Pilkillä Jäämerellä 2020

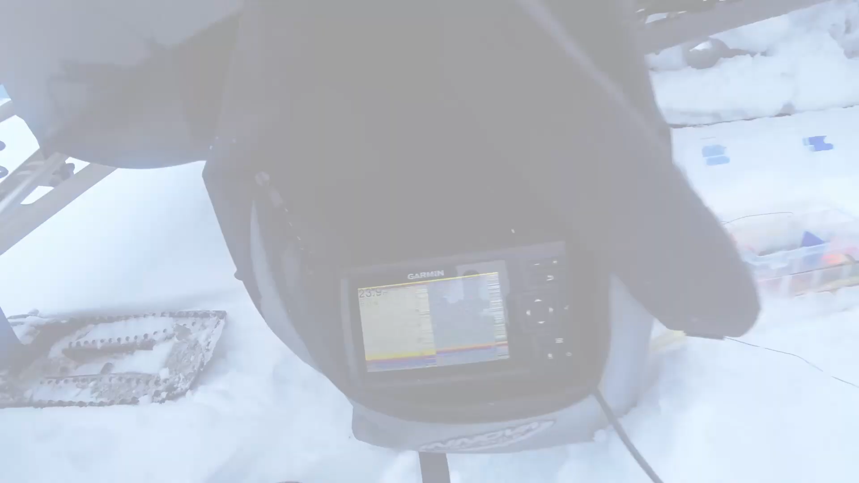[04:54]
No joo Tänähän näyttäisi olevan Tämä on 23,9 metriä vettä
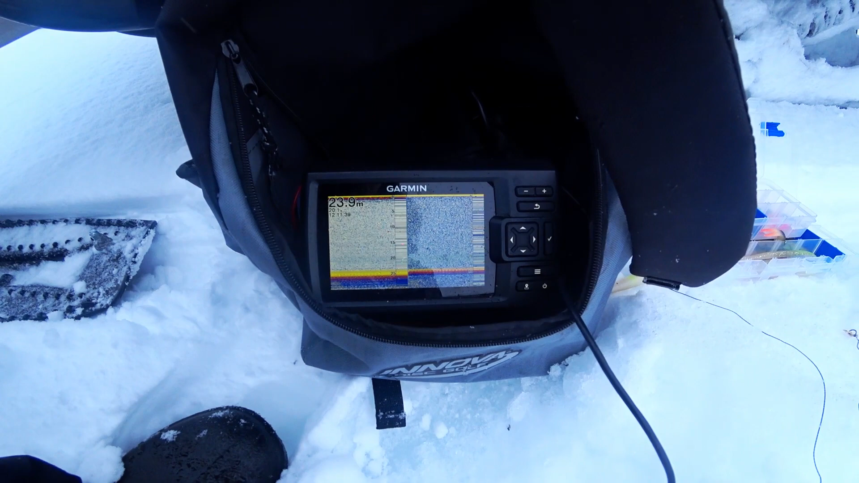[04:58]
On screen: depth 23.9 m
Minä pistiin herkyyttä aika paljon Sitä omahtuu Mennään vähän liikaa tuohon Mulla on tämä
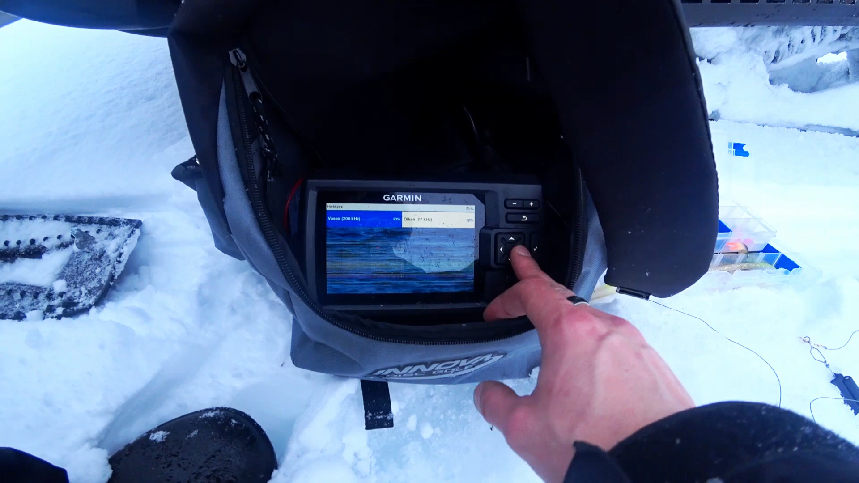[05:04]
200 kilohertsinen sirppi Ja 77 kilohertsinen normi
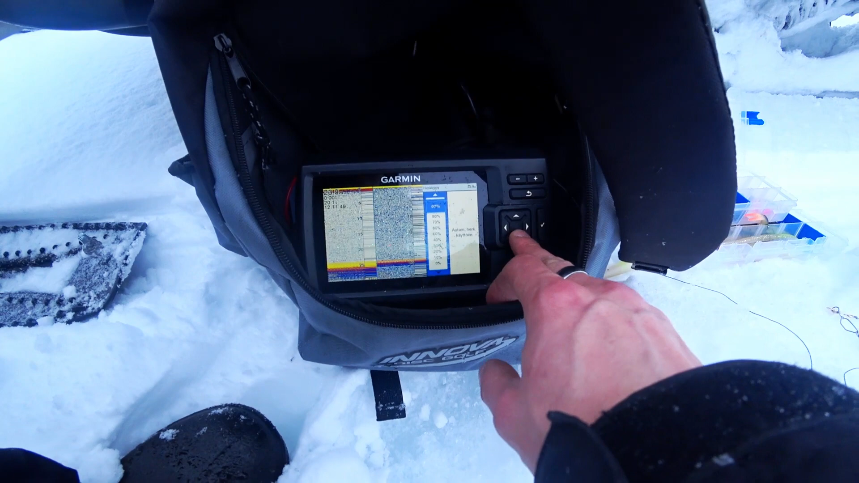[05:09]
Taajuus Antapalan noin Tuolla lailla Mittas siellä ei vielä näe Mutta